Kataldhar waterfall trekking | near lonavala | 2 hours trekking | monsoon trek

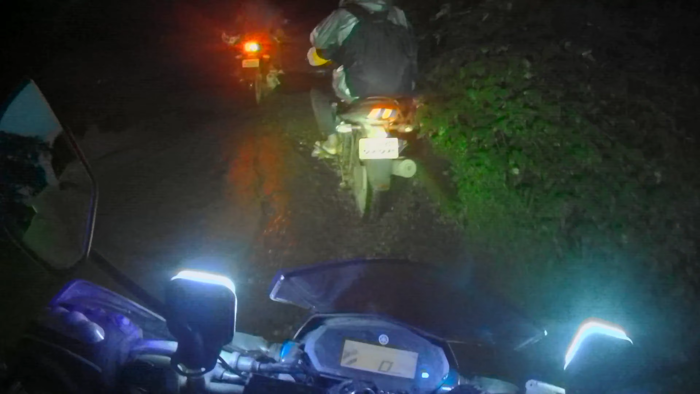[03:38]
आप देख सकते हो ना उजाला नहीं हुआ और टाइम अभी हो रहा है एग्जैक्ट 6:05। थोड़ी देर में बस ब्राइट हो जाएगा तभी देखो व्यू। ये तो ऑफ रोड आ गया इधर, इधर एक वाटर क्रॉसिंग, तो एडवेंचर बन गया एडवेंचर। ओ नो शिट यार, बहुत गंदा ऑफ रोड है तो।